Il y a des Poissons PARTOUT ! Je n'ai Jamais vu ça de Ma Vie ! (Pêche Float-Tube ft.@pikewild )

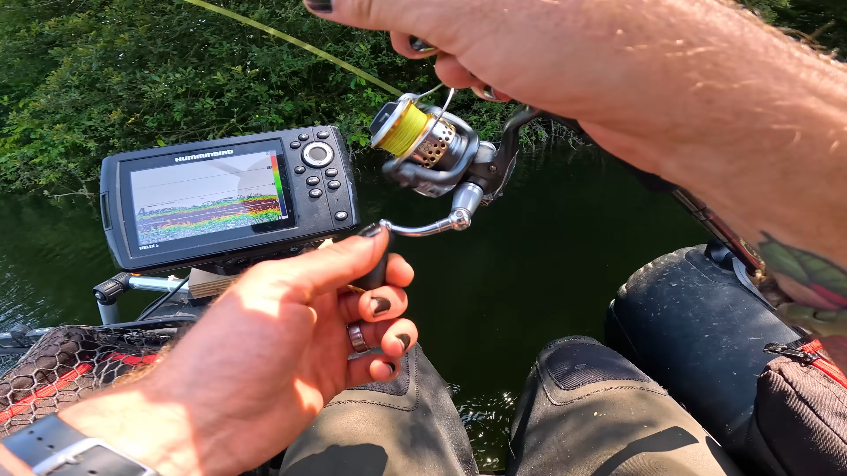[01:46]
Tu vois ça peut être mon leurre, il a atterrivé sur une branche molle ou un truc tu vois. On va remonter jusqu'à là où t'es là et puis on va se refaire une petite dérive.